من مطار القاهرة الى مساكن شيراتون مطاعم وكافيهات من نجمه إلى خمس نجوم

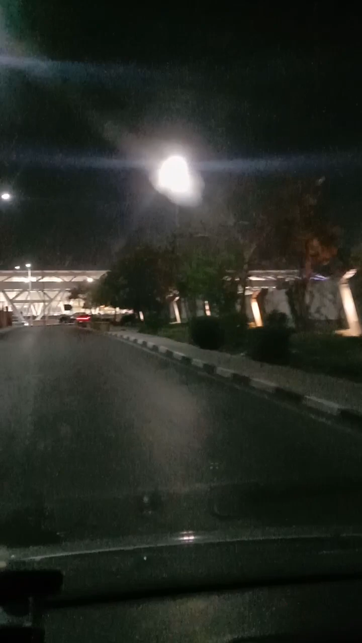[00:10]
احنا دلوقتي اهو داخل داخل مطار القاهرة
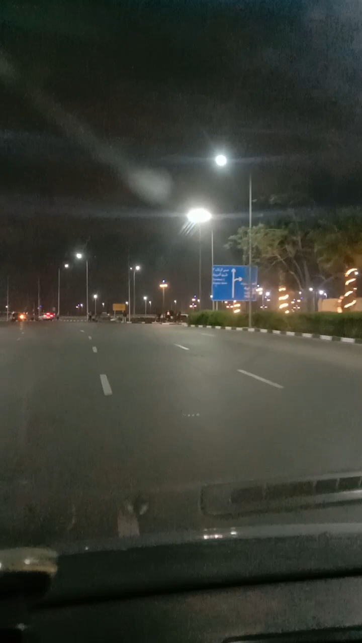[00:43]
لحد ما حلاقي نفق صغير كده هننزل النافق ده هادي النفق الصغير اللي احنا بكوده بنتكلم عليه هادينا نزلين النفق اول ما هتنزل النافق ده هتلاقي بوابات الخروب بتاعت المطار في وشكالاتون
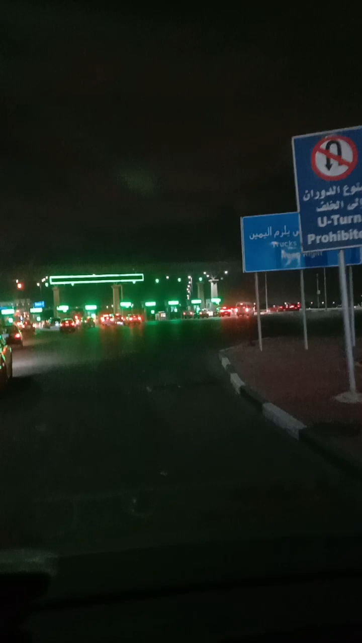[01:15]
هوا زي ما حضراتكم شايفين اهي بوابات الخروب بتاعت المطار
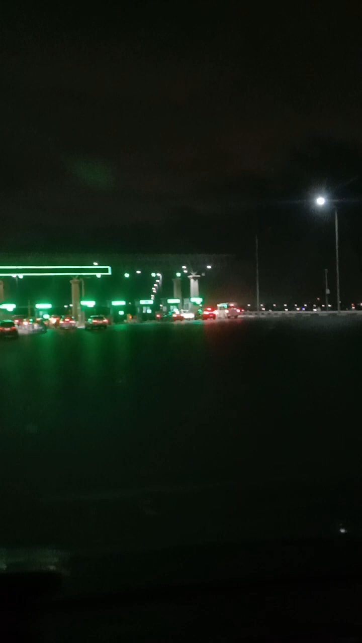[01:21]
هنخرج من المطار
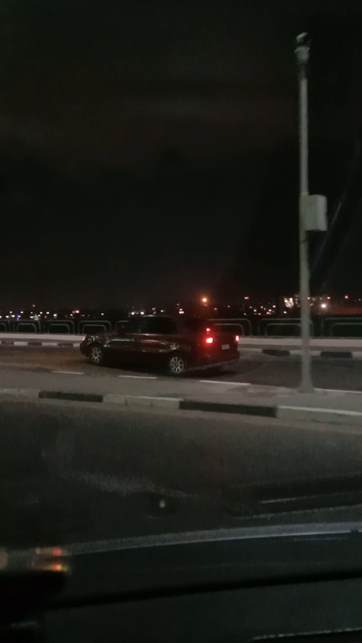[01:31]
هادينا كده عدينا بوابات الخروب بتاعت المطار هيقابلنا دلوقتي تلات اه تلات اتجاهات هناخد الاتجاه اقصى اليمين
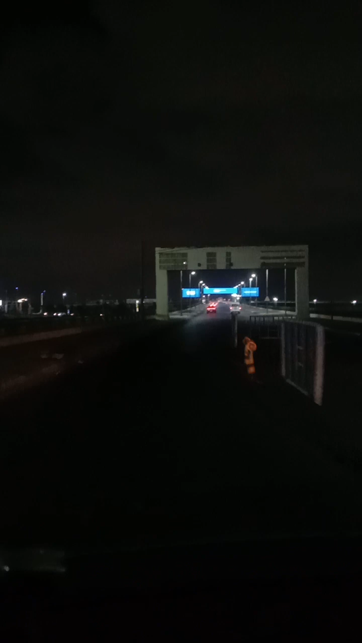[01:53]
هوا ده اللي حينزلنا على مساكن شيريدون لجنب المطار عايز تشتري حاجة تاكل حاجة تشرب حاجة فيها كل حاجة ها هم التلات اتجاهات ها هم في وشنا اقصى اليمين ده اللي احنا هناخده مكتوب عليه العروبة ومصر الجديدة هوا ده اللي يودينا مساكن شيريدون الاتجاه اللي في النص يودينا مدينة ناصر اللي رايح سيتيستار ورايح عباس العقاد مكرم عبيد الاتجاه التالت اللي هو اقصى الشفال ده يطلعنا على دائري المونيب
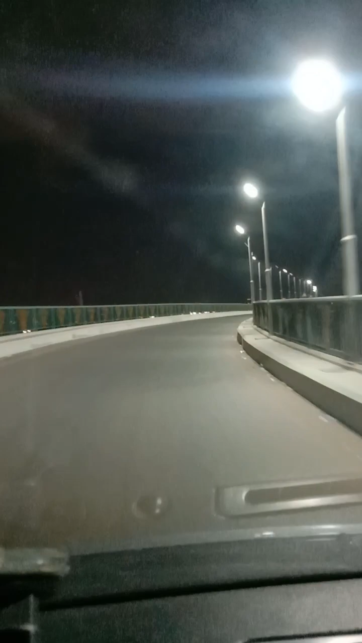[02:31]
المعادي زهراء المعادي البحر الاعظم كل ده من على الدائري فاحنا اخدنا الاتجاه اليمين اللي هو اقصى اليمين اللي هو انزلنا على مساكن شيريدون
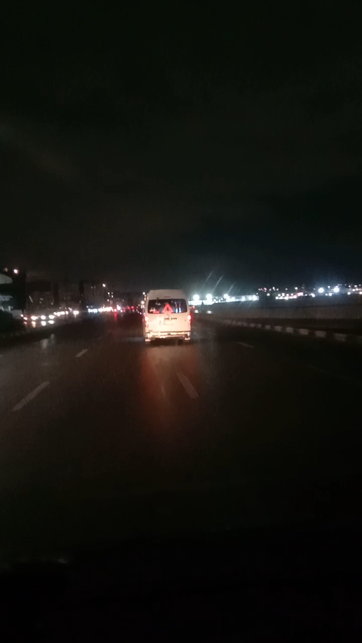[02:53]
هادينا كده نزلنا من القبري اللي كنا عليه المفروض الشرق اللي احنا فيه ده طريلوتسترات تمام مدينة ناصر في ظهرنا طريلوتسترات
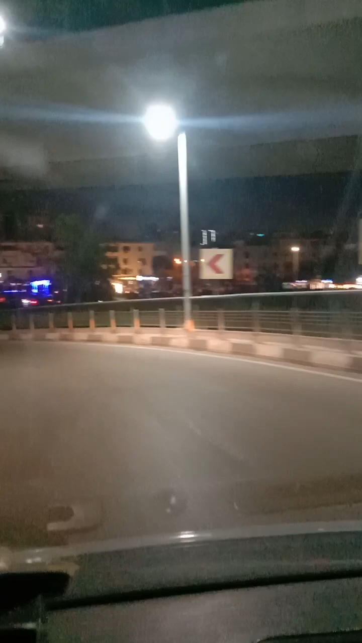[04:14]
كده احنا دخلنا مساكن شيرتون اهي مساكن شيرتون حدان على قدنا اليمين والشمال تمام؟ وفيها كل حاجة بقى فيها كافيهات من ابتداء من نجمة